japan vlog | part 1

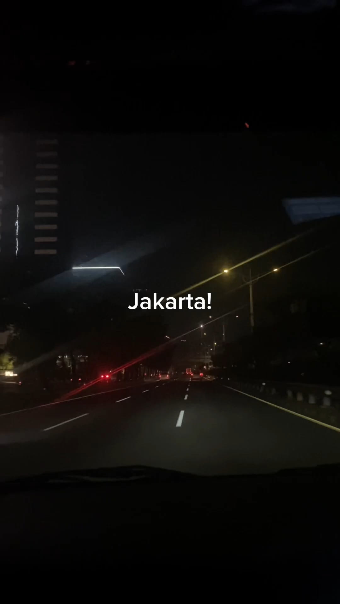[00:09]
aku ke Jakarta dulu dan dianterin keluarga dan temen-temenku Setelah drama delay Lion Air akhirnya sampai juga di Jakarta Dirat dulu semalam,